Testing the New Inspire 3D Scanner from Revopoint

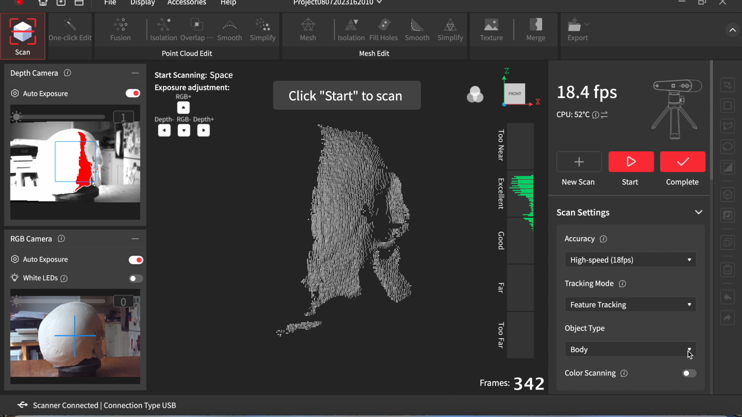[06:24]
Once I'd sussed out which settings worked. It all came out much better.
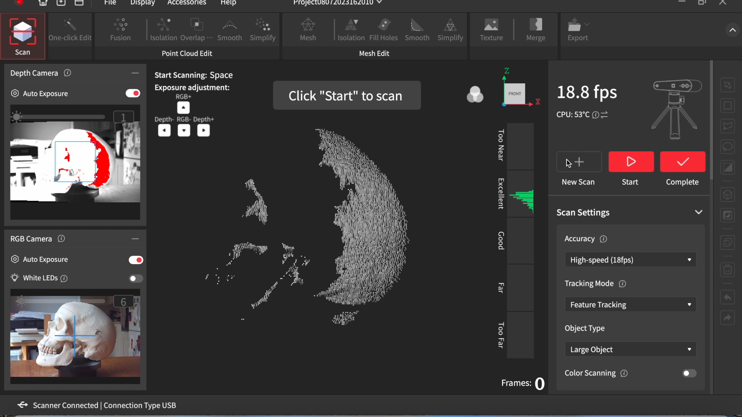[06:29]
You select large object. And standard accuracy.
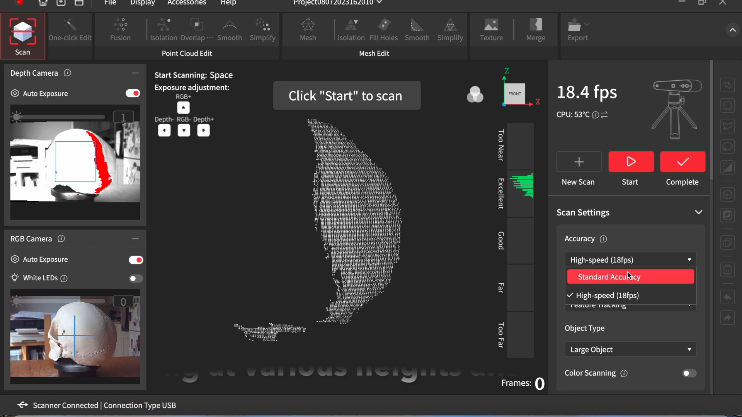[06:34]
And I was getting some very nice quality scans. As you can see here.
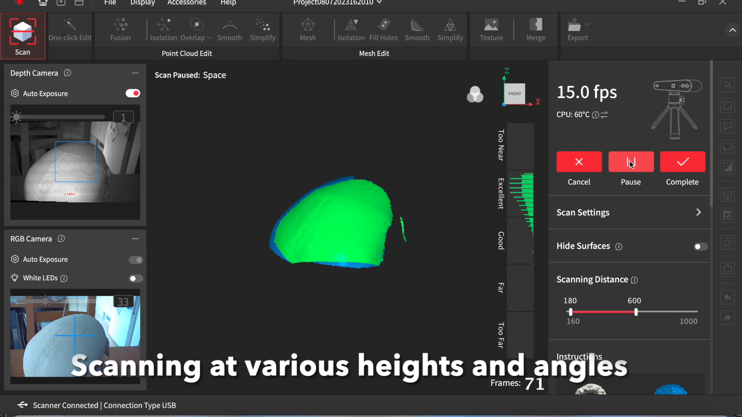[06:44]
It kept tracking really well. Very very good. I'm scanning it at various heights and angles. But you can see how it's picking everything up. Without any glitches.
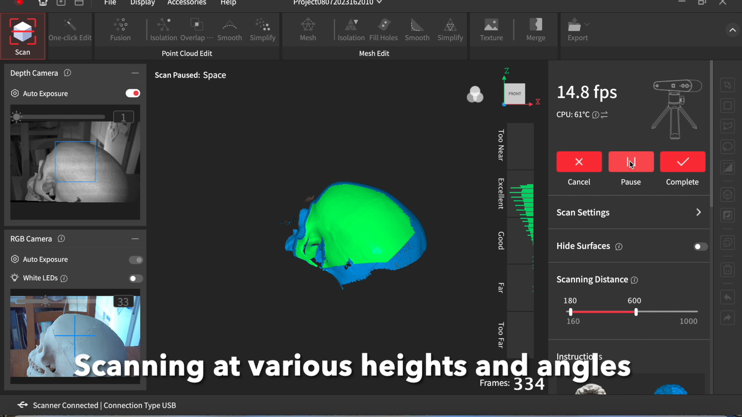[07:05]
You have to get the lighting right in the room. I was having trouble to start with. Because there was too much light coming in from a nearby window.
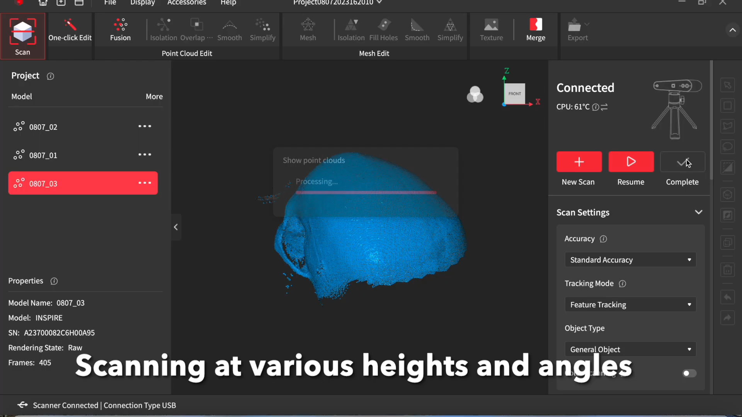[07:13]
There's the top part of the skull done.
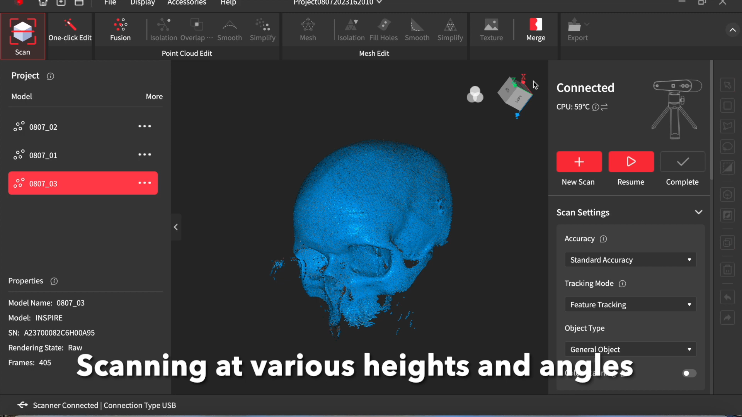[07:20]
I'm then scanning at a lower angle.
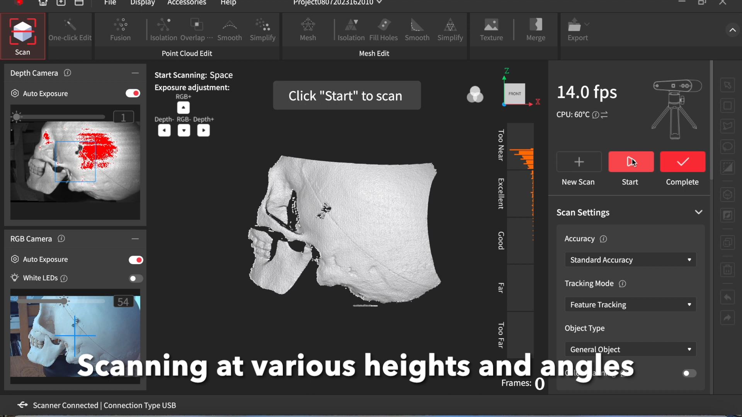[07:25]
And rather than adding two existing scans.
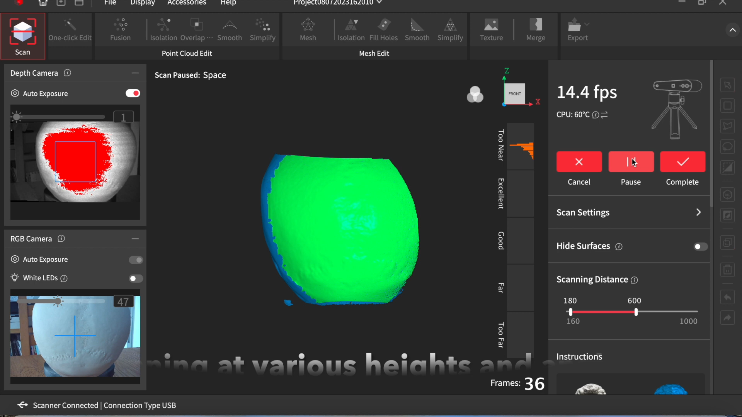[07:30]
I'm doing these as separate scans. And I merged them at the end. So gradually I'm capturing the whole skull.
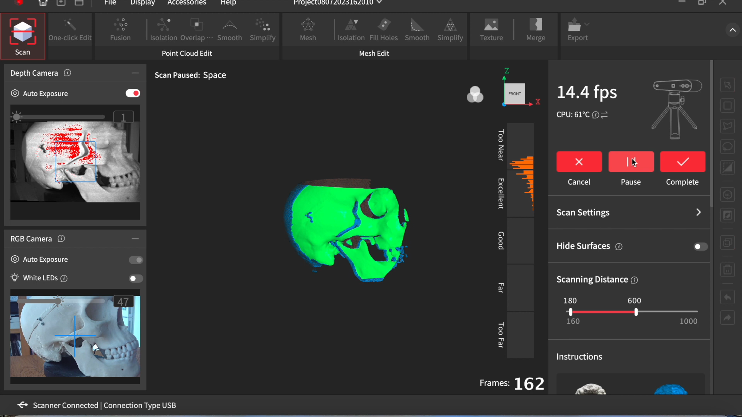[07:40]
The cranium and the mandible. You could separate the two halves of the skull.
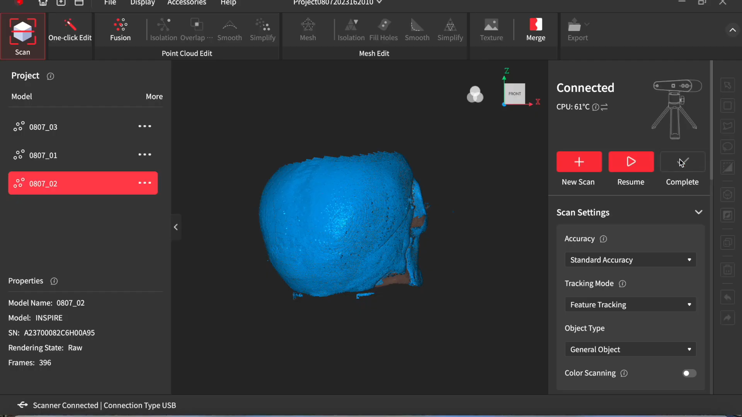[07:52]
Speeded it up a little bit here.
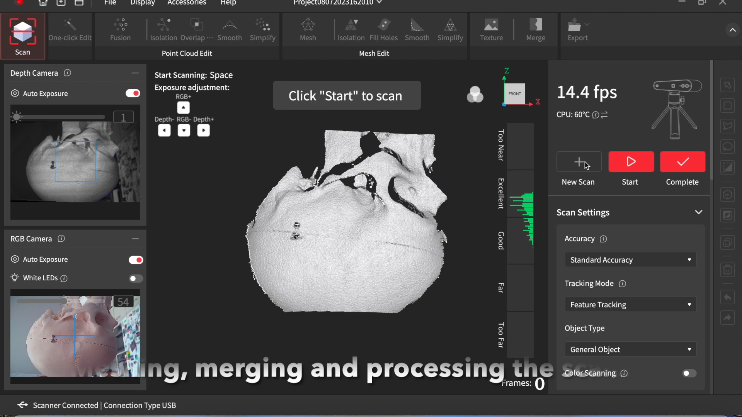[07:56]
Before being able to merge the scans. You have to fuse the point clouds.
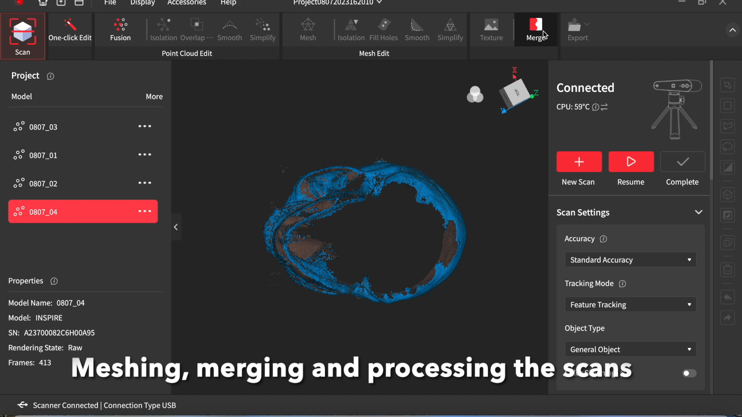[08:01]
For each scan. So I have to go through each scan.
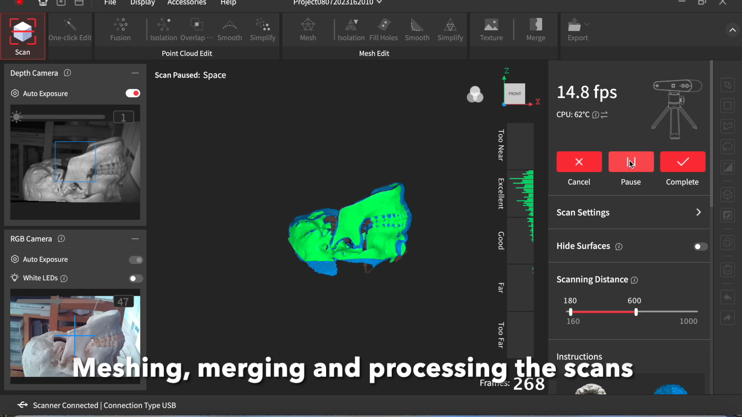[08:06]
And fuse the point cloud in it.
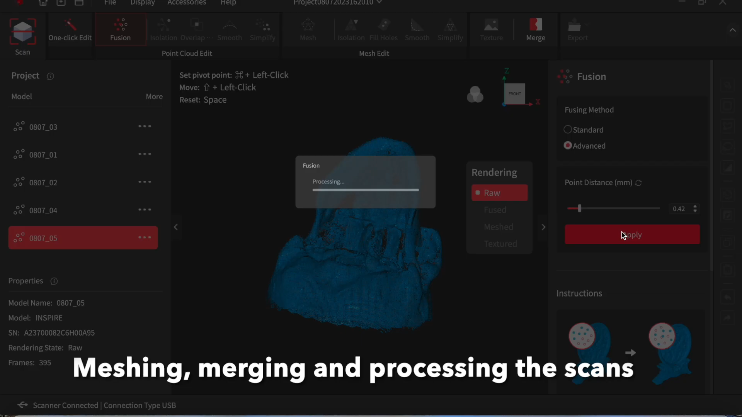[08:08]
Once I've done this.
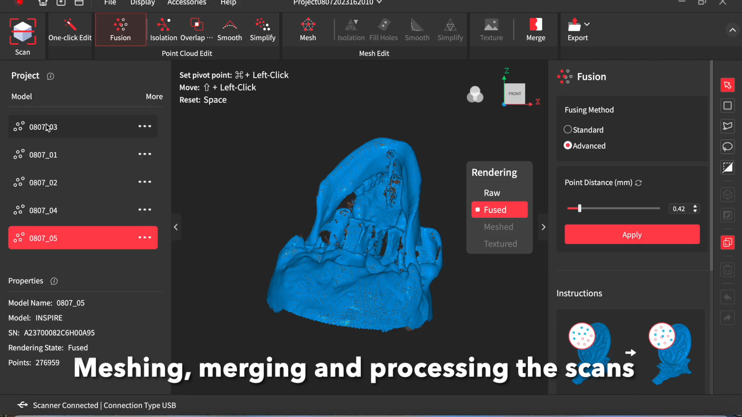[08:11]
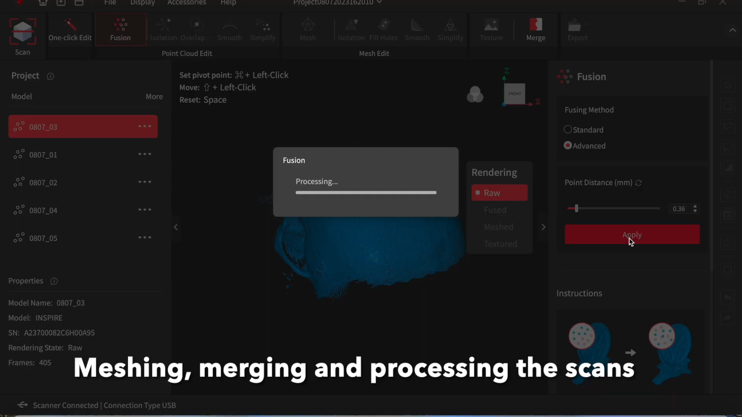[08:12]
I can then go into the merging process. And you select which of the scans you want to merge. To start with. I just merged all five scans at once.
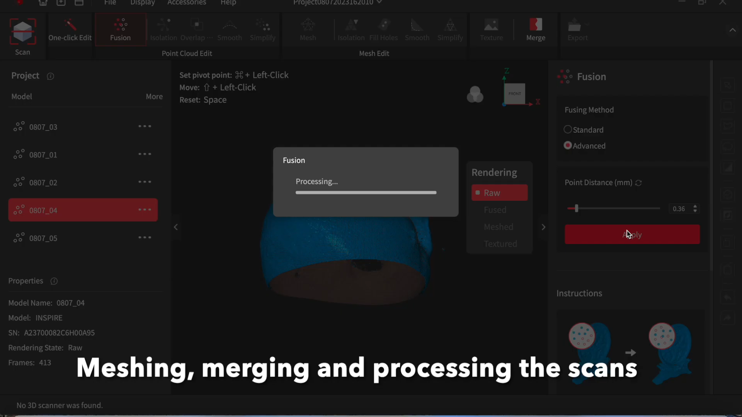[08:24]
And it actually produced a pretty good result.